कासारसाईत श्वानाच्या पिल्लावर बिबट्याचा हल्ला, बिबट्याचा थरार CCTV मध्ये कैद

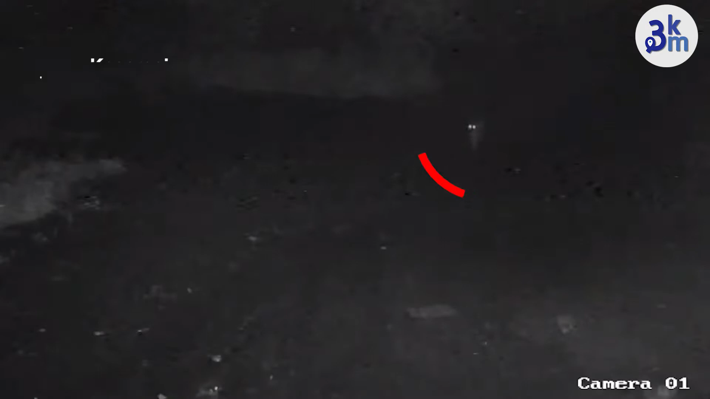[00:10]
या हल्ल्यात कुत्र्याचा जागीच मृत्यू झाला असून रात्रीच्या अंधारात कुत्र्याला घेऊन जातानाची दृश्य सीसीटीव्ही कॅमेऱ्यात कैद झाली आहेत. त्यामुळे कासारसाई नेरे भागात पुन्हा एकदा
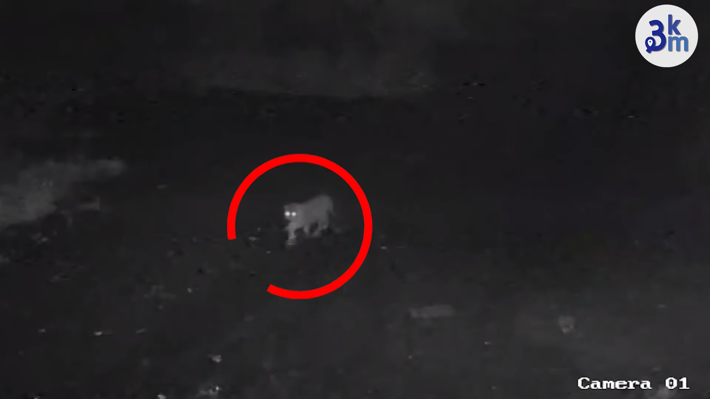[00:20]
बिबट्याच्या उपद्रवी हल्ल्यांमुळे नागरिकांमध्ये भीतीचं आणि चिंतेचं वातावरण निर्माण झालंय.